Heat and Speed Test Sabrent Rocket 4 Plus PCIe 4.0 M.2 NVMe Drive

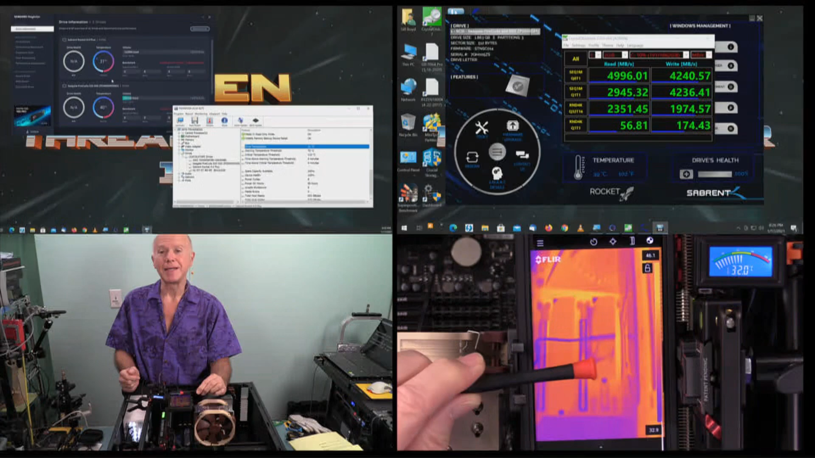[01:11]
because that's right over me right now. That probe right there is the thermistor that's controlling that digital thermometer. That's an NTC probe, just thermistor. And of the five ways we could test for heat, we've chosen three. And I think the one that is the most complete is going to be the one that anybody could do with the software from Sabrent. But we're looking at the two drives, as you'll notice here on the screen. This first drive is the boot drive, which is the Seagate Fire CUDA. And the second drive that has the thermistor on it is going to be the Sabrent Rocket 4 Plus. Now what's curious, everything is set up for centigrade, or Celsius.
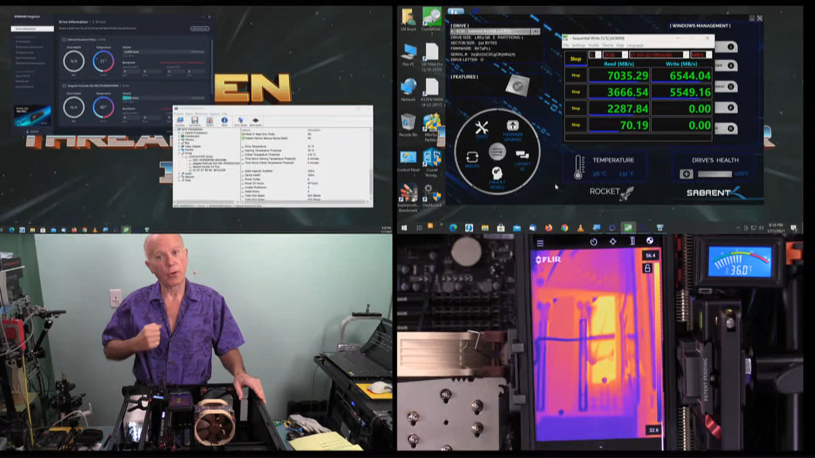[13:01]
As we can do. That you're going to find that anyone's going to be having access to. And all for you guys. For the question. For the team. Now again. For those that haven't been watching our videos. The machine we're testing on. This is PCI express 4.0. But this is the Gigabyte TRX40 designate motherboard.
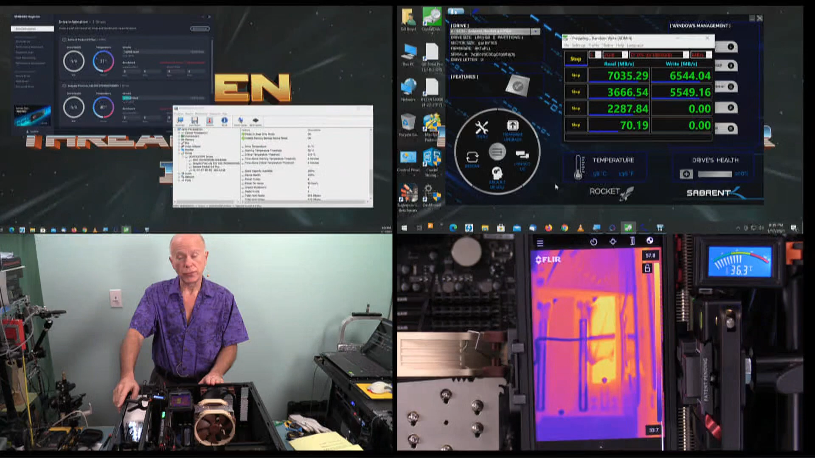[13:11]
And we think this is the best value. The best bang for the buck. Because. You get an M.2 quad card. And you also get a. Thunderbolt 3. Titan Ridge card. PCI express 3. Comes with the system. And we have 256 gigs of RAM in here. I believe that's a 3970 processor. Air cooled. And it's interesting how that primary drive. Has just kind of cooled right down. And you can see how that other one's lit up.
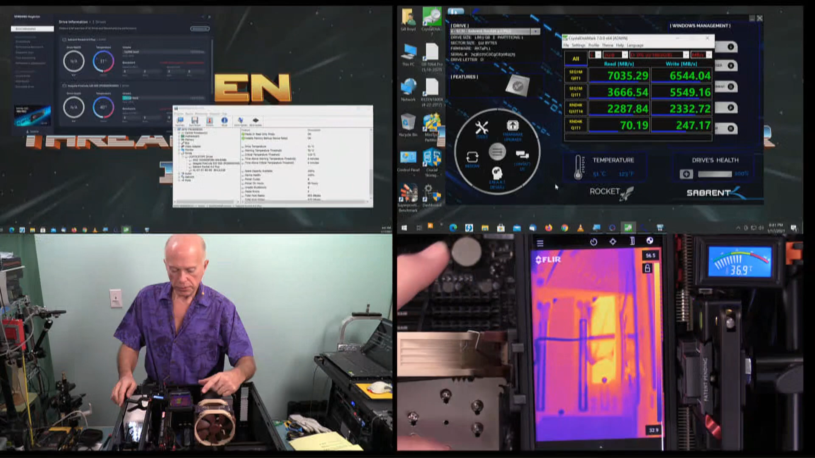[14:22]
I'm glad the video card is over. So we can see these two drives in this test. Otherwise it would obscure this view. So I think this is quite fascinating to view. And our temperature reading we're getting on the FLUR camera. The highest temperature is 56 degrees. And on the software which is now stopped. It's coming down to 49 degrees. And I'm still getting 55 here. So I'm getting a range in the camera. From 55.5 to 32.9. The hottest spot being. Which is right about where the camera is pointed. At 55.8. So it gives us an idea. Roughly.
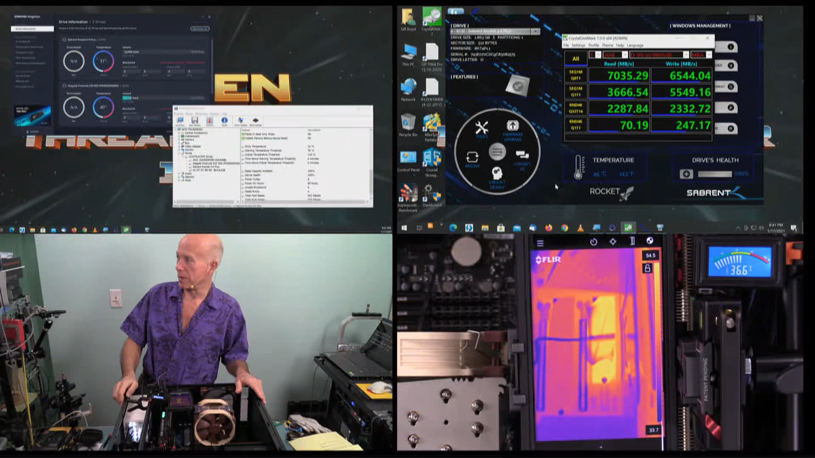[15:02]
How the heat lays out. So for those of you that want to know. How these drives perform. Based on heat. Based on speed. There's I think the best test for the speed. And I think here are the best tests we've got. Now I didn't mention much about the thermometer. It did jump up to 36.5. How accurate is that? This can be used in an aquarium. So the thermistor is waterproof. But I think the software gives us the best reading. We're coming down to 44. And the drive is still the hot spot. But it's coming down. The reading we're getting is 52.5. So I think that pretty well sums it up.
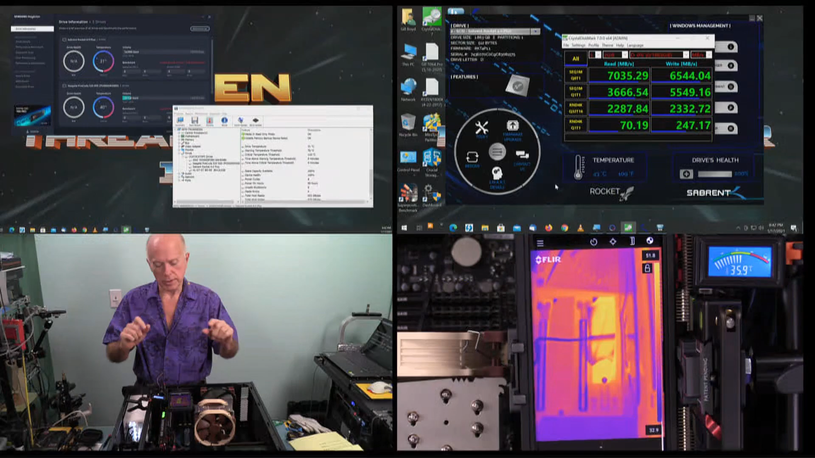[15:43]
We've tested this drive. We're going to do the other two. But only if you guys watch this one. And we'll see how the requests go. I would like to do them while this is set up. But I want to wait and see how feedback goes. So I hope you enjoyed this. This is Build or Buy. My name is Gil Boyd.